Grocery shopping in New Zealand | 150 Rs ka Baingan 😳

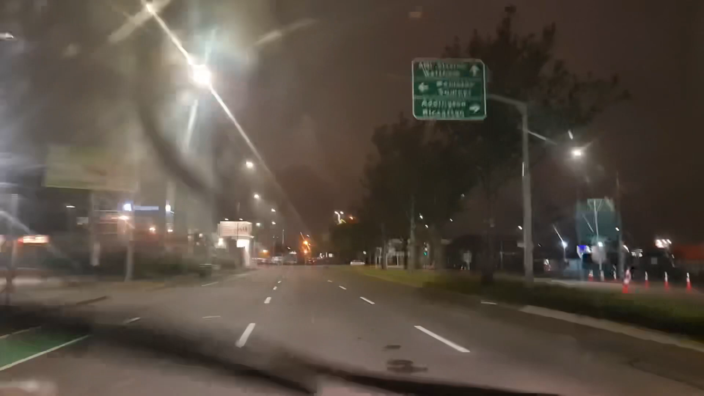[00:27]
अच्छा यहाँ का ट्रैफिक सिस्टम है ना, मतलब एक लाइन से सारी गाड़ियां जाएंगी,
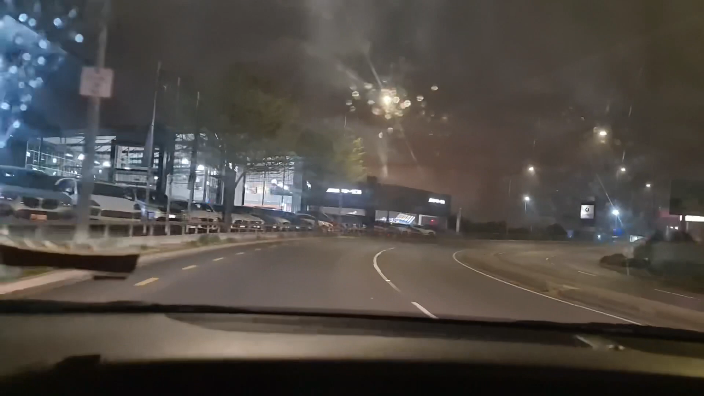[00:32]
जो जिस लेन में है उसी लेन में रहता है और मतलब इतना प्रॉपरली हर कोई रूल्स फॉलो करता है कि देख के मजा आ जाता है.
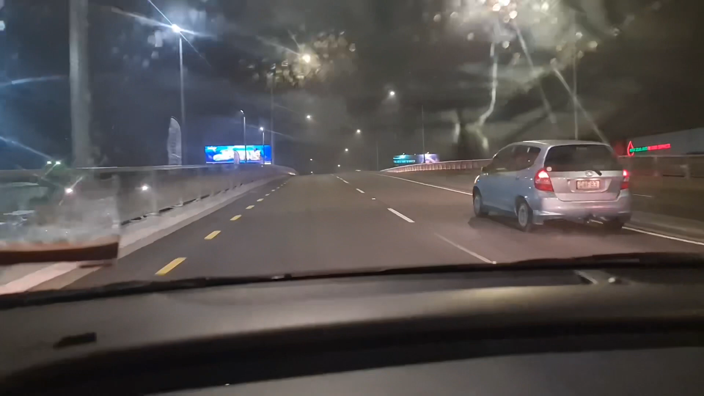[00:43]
ड्राइव इतनी स्मूथ होती है कि तुम्हें इरिटेशन ही नहीं होती रास्ते में, फिर हर कोई अपने ही लेन में